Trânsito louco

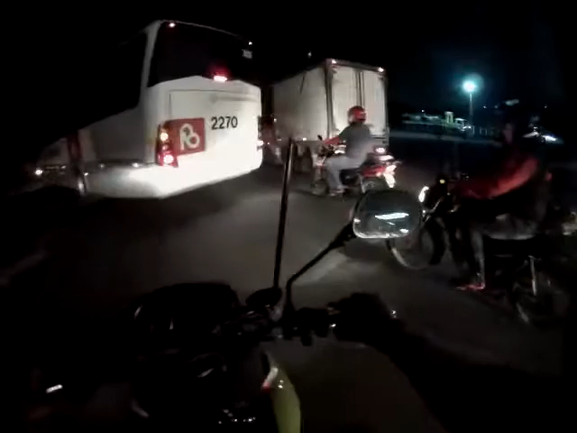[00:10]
Vou levantar a cabeça Ó, é uma super obra aí, ó
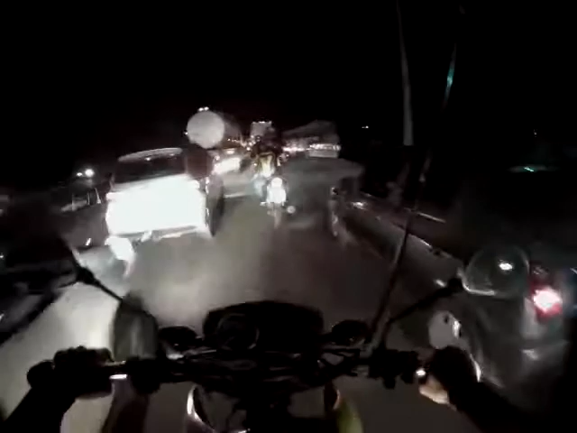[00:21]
Aí do lado direito Não dá pra virar muito não, porque tem uns motoqueiros aqui atrás com pressa
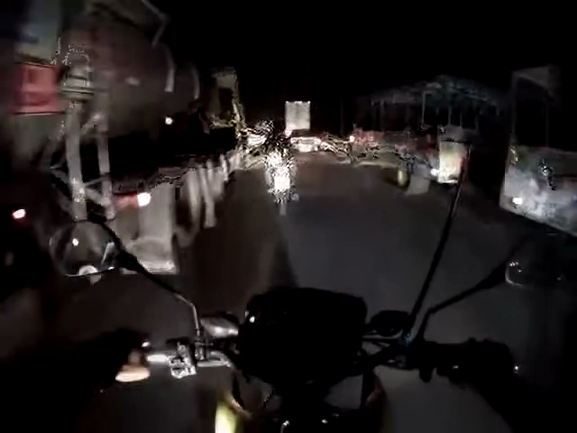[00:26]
Eles batem em mim, se bater o bicho pega, então é melhor evitar